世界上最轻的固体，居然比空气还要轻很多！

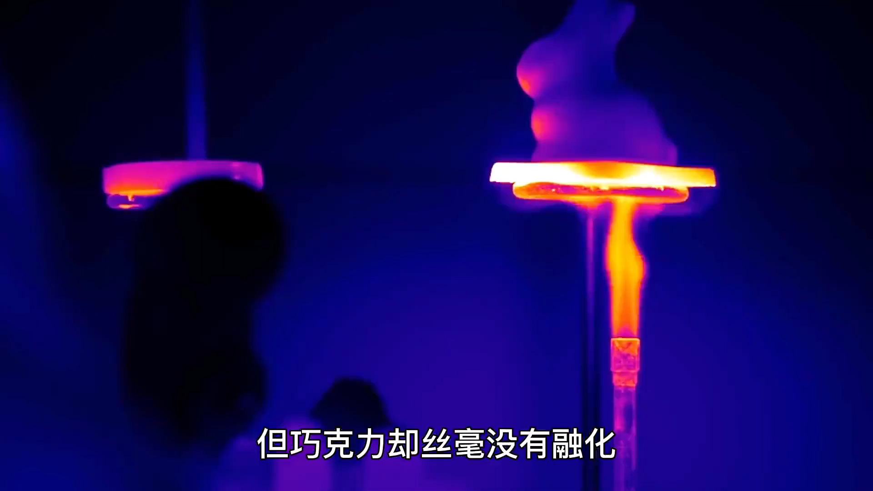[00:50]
利用热成像仪可以看出，气凝胶将热量全部四散了出去，这就是巧克力没有化的原因。